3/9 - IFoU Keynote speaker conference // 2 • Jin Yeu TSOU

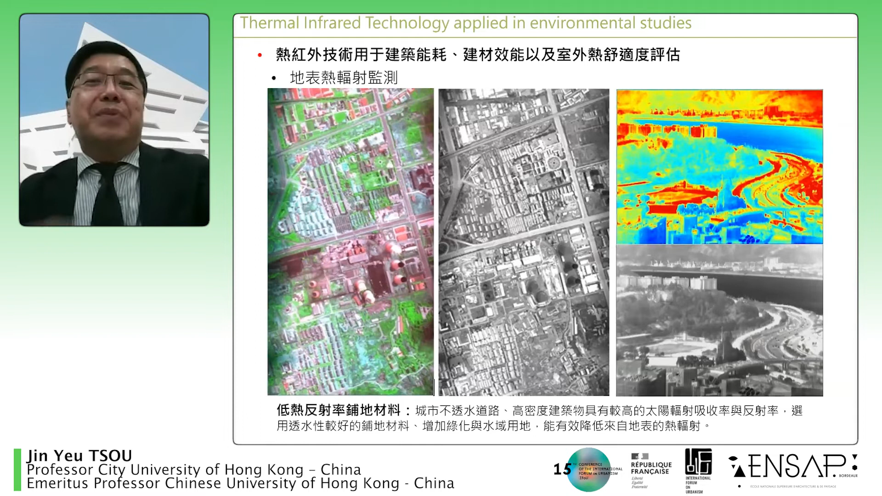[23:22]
Eventually, that's the photo we took from my previous university, Chinese University. And I'm still the emeritus professor there. When I go back, I think about, oh, what's the heat point? Okay, so how that affect us, how the park affect people's comfort.
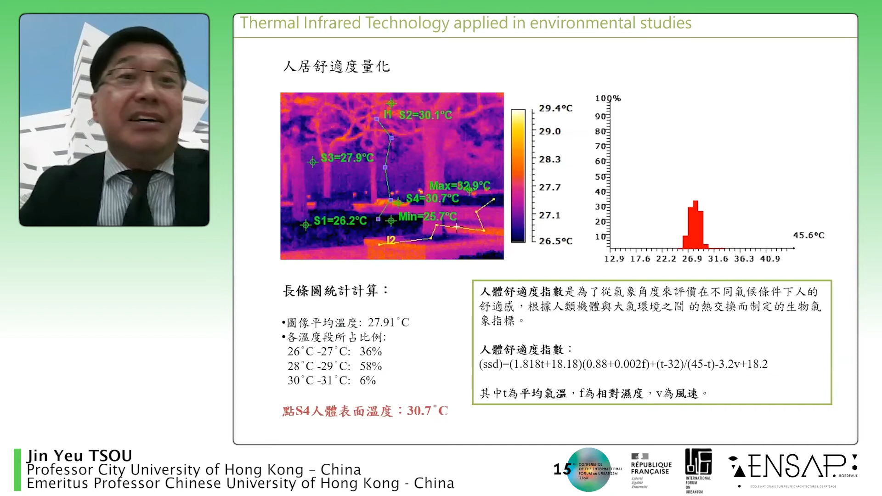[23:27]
On screen: scale top 29.4°C, scale bottom 26.5°C
And of course, and after all this, all the wind and all the heat and building time do relate to infectious disease,